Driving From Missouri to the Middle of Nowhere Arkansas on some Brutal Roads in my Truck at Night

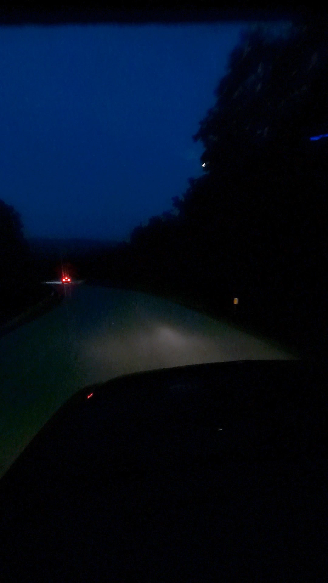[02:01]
so this road is pretty bananas it's like legitimately straight down it says you're supposed to go 15 miles an hour because there's loose gravel everywhere which is not ideal when it's like this curvy it's like pretty hectic
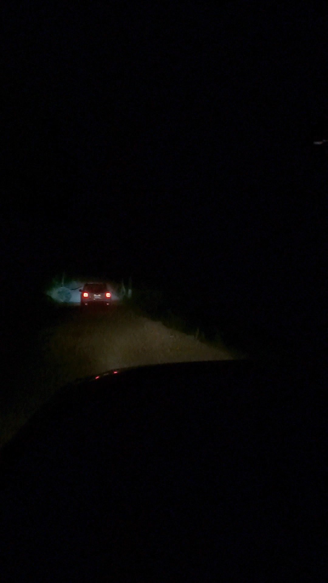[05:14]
assumed that that was an exaggeration and that was a poor decision because that it is no joke a mile and it is like this so i'm in a
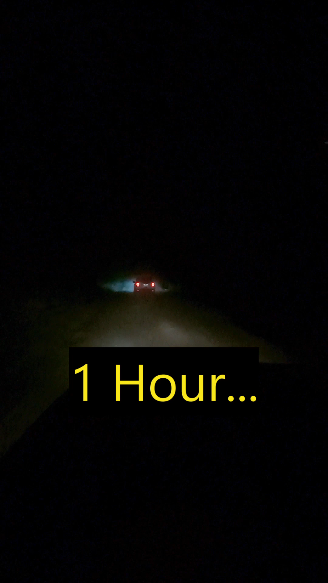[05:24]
2000 silverado 2500 four-wheel drive that weighs a lot and the suspension is not very good torsion bar front end it's not handle all these bumps and they are in a jeep trail hawk which is kind of sorta literally made for stuff like this just getting the crap beat out of you on a gravel road so yeah they're definitely having probably way more fun than i am because i am getting destroyed